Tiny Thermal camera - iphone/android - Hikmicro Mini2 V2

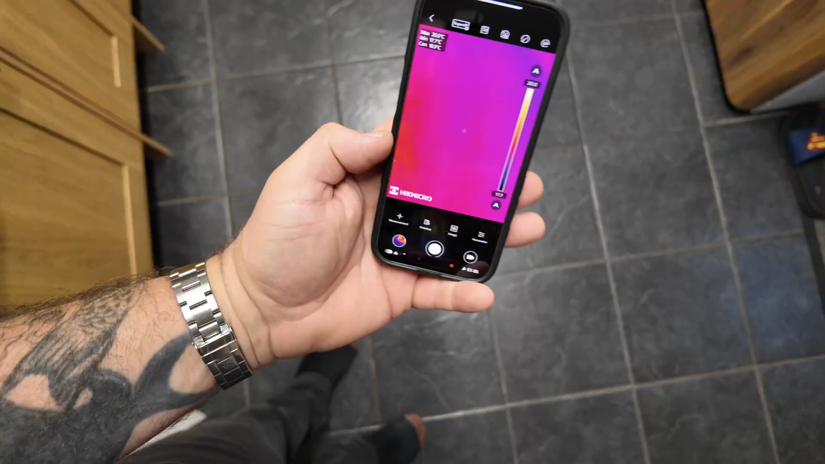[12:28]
if we look at the flooring
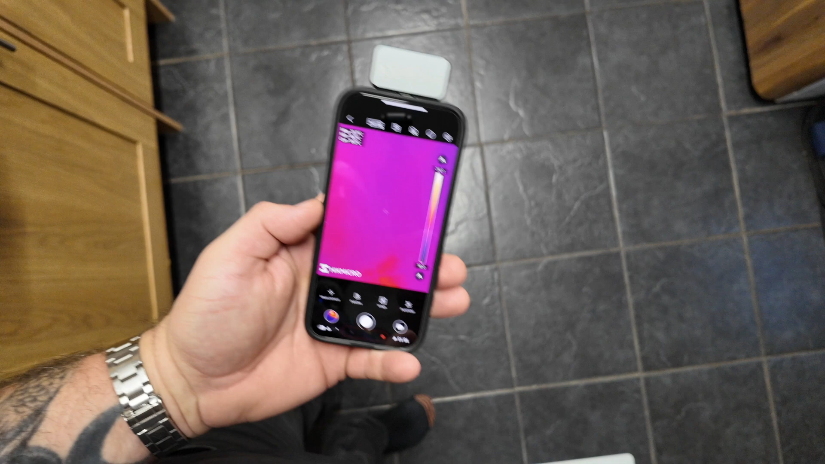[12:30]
now there's absolutely nothing on there's my foot to show you that we are looking
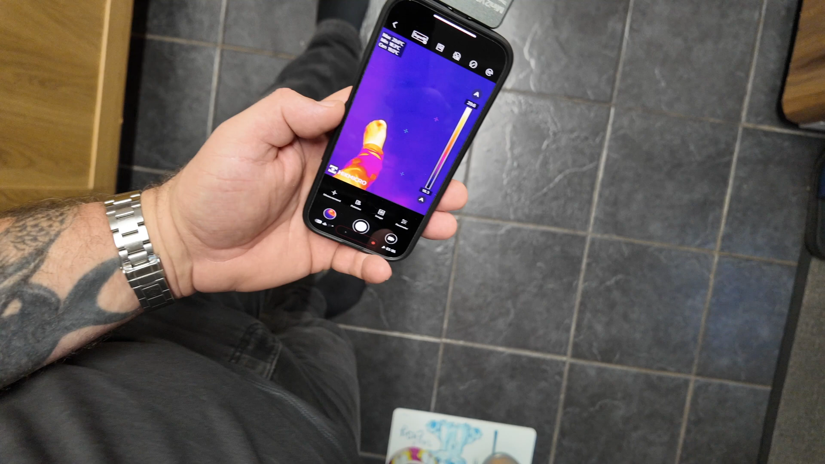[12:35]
at the flooring you can see how the temperature range changes automatically as my foot goes in and
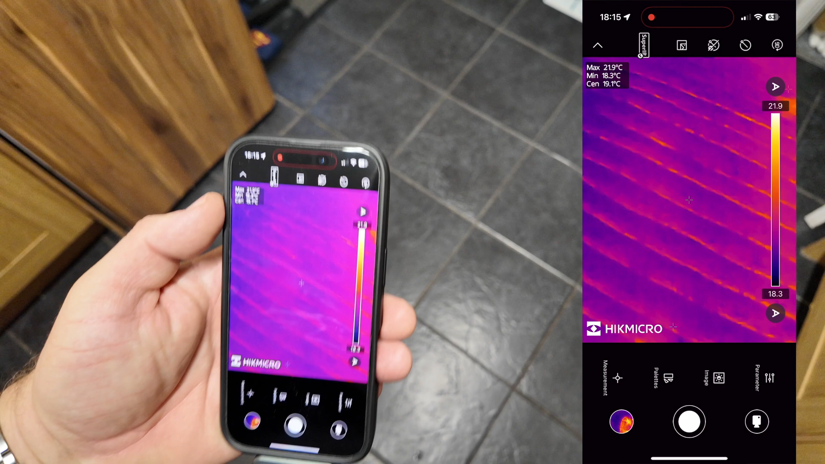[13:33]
On screen: max 21.9°C, min 18.3°C
and there actually already we can see the heating that's coming up already
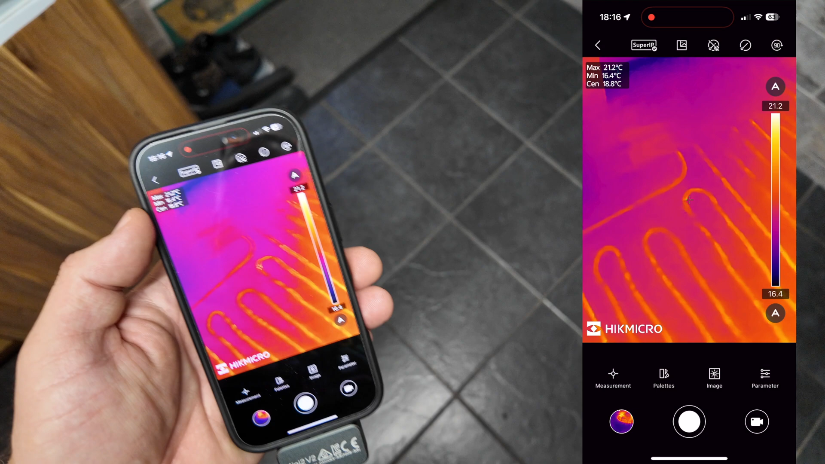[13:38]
On screen: max 21.2°C, min 16.4°C
you can see where it's already getting warm and i'm starting to feel it on my feet actually
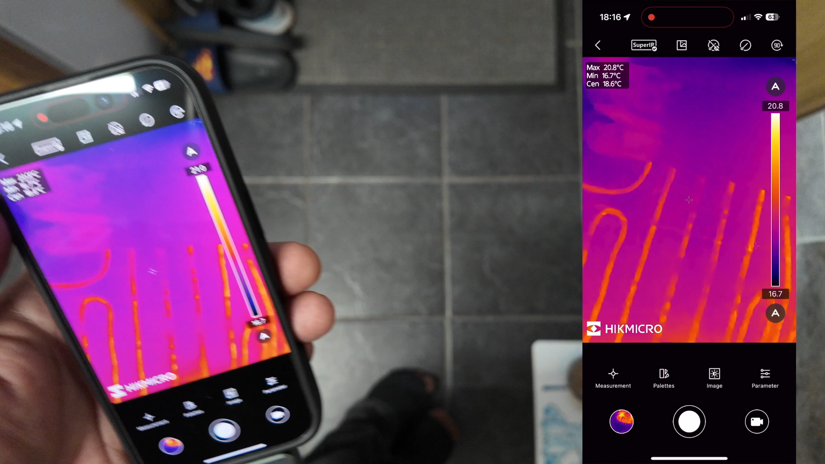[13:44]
On screen: max 20.8°C, min 16.7°C
we've got a bit of a dark patch there because obviously there's a rug underneath
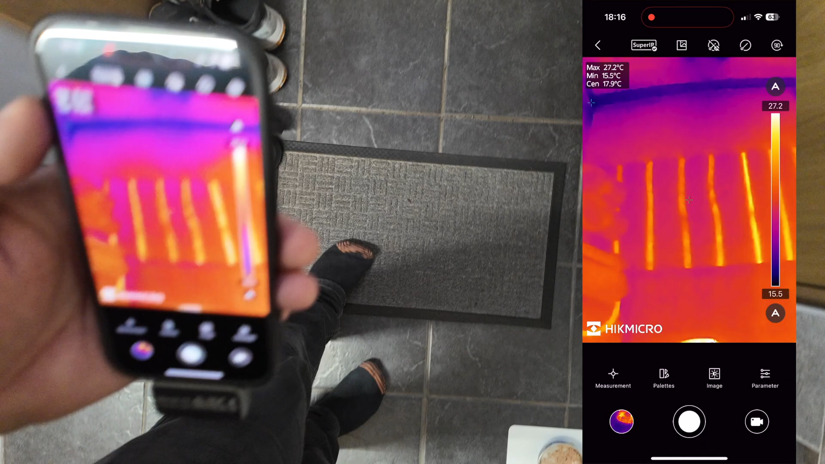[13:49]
On screen: max 27.2°C, min 15.5°C
if i can move that you can see where the heating coils are under the
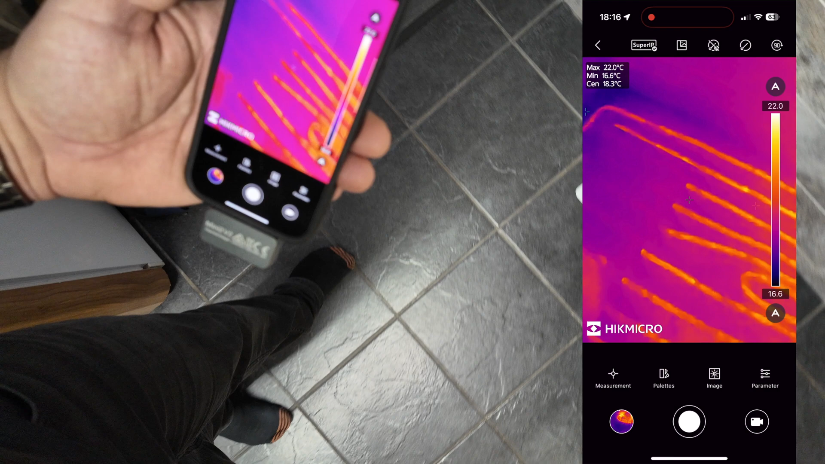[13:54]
On screen: max 22.0°C, min 16.6°C
floor right now all right so as you can see if i stand back so we can see the whole floor
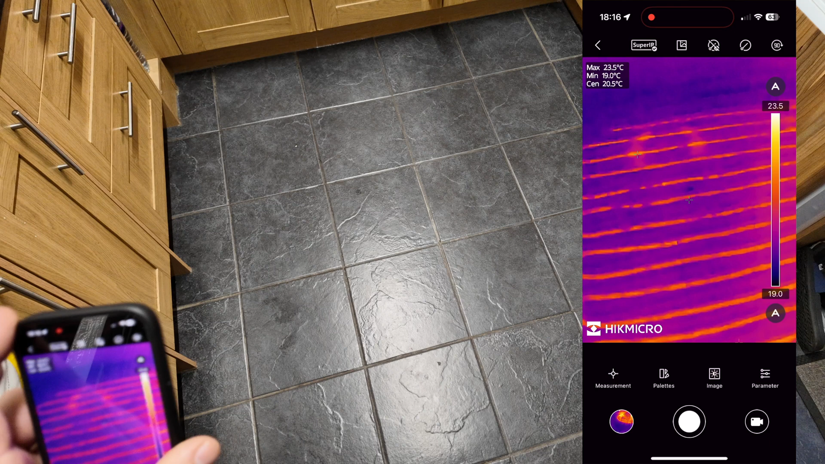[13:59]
On screen: spot 20.5°C, max 23.5°C, min 19.0°C
and then if we look around the floor there's some warm patches over there because that's my footprints where i
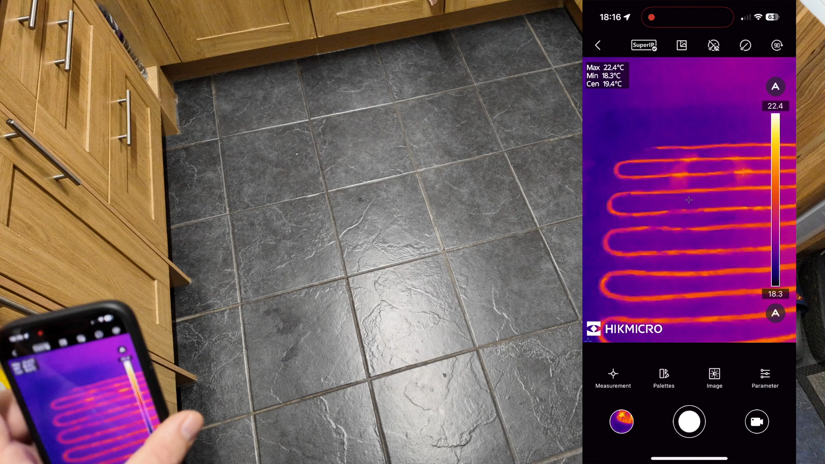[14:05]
On screen: max 22.4°C, min 18.3°C
was stood but you can actually follow the floor heating there you can see where it's coming from
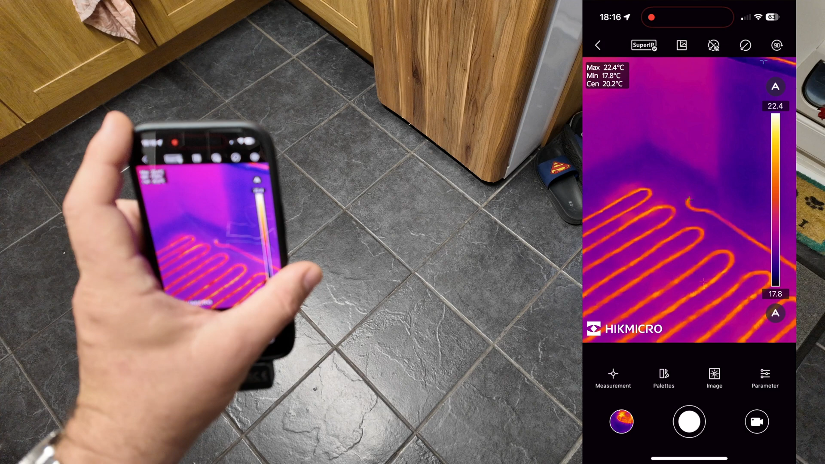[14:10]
On screen: spot 20.2°C, max 22.4°C, min 17.8°C
over in that far corner that's where the power's coming in and then it coils round
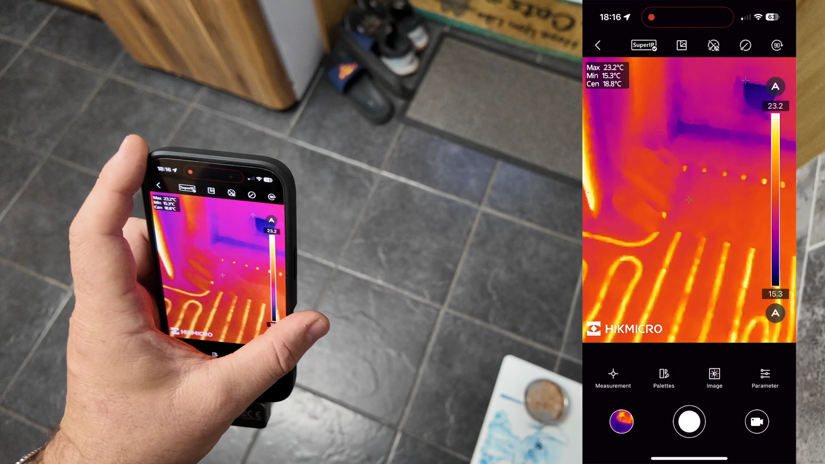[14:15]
On screen: max 23.2°C, min 15.3°C
it goes round everything else under those mats over there whoever put this down did a bit of a
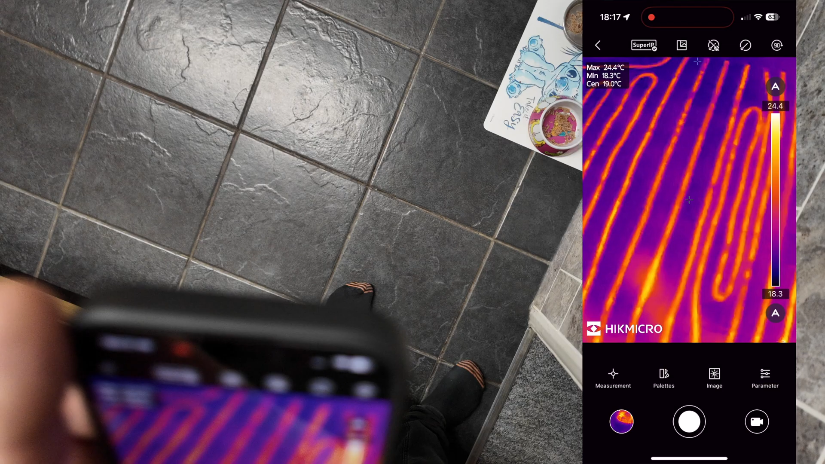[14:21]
On screen: spot 19.0°C, max 24.4°C, min 18.3°C
rough job there look right near the cat's bowls this is a good example of a practical use
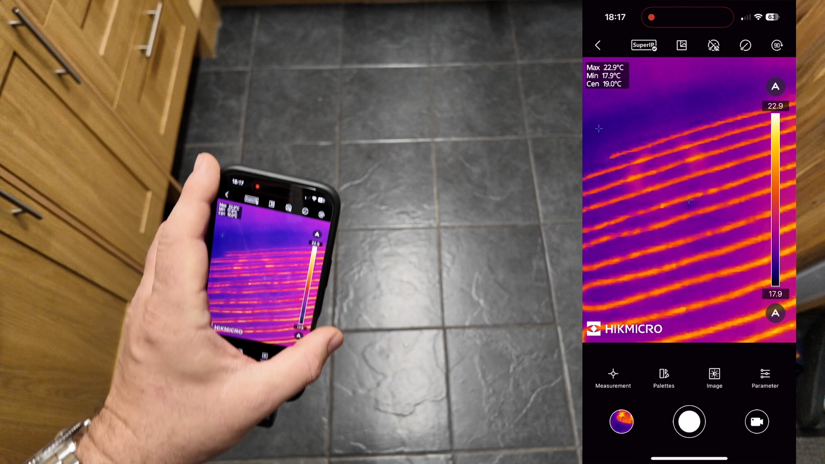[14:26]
On screen: spot 19.0°C, max 22.9°C
of these cameras that makes them super useful and this particular one is really